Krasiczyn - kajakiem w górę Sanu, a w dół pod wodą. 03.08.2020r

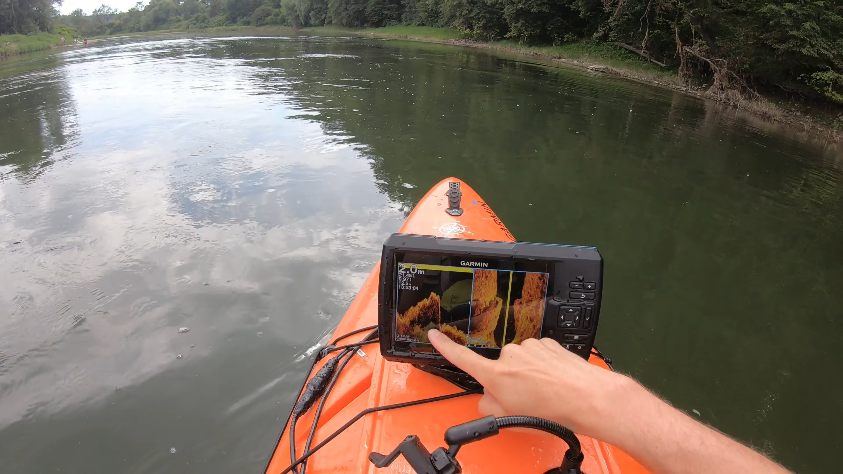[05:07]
Jaki Meksyk. O, tu mamy 2,0. Tu będzie głębiej. 2,1. Elegancko. 2,2. 2,3, o tu jeszcze głębiej. 2,2.